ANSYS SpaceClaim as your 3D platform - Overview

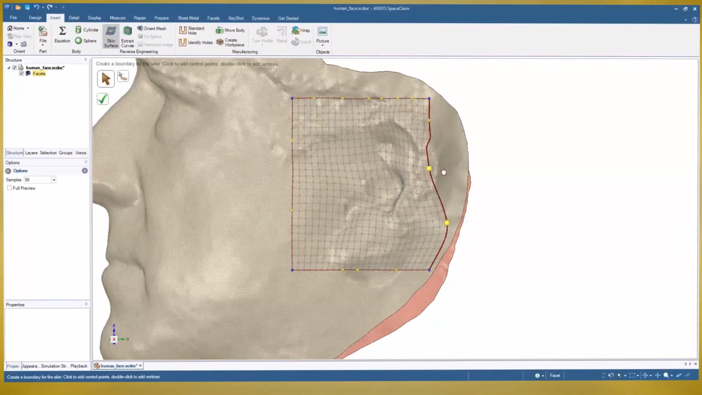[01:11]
Use one of several techniques to create highly accurate surfaces that are always editable to your choosing. This versatile tool works great with STL files that are periodic in nature, even converting loops to a single point.